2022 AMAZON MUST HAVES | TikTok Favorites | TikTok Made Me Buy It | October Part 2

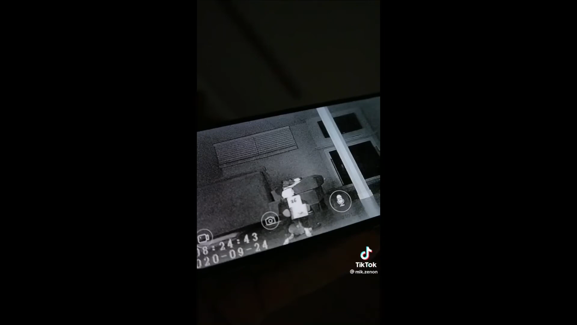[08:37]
This camera screws into any light socket and has 360 degree vision so you can see all parts of your home.